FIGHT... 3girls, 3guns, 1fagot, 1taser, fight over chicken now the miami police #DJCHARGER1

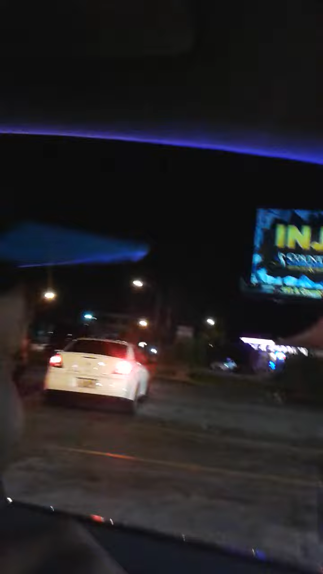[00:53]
Don't do that, don't do that. She got two guns in her purse. A gun in the car.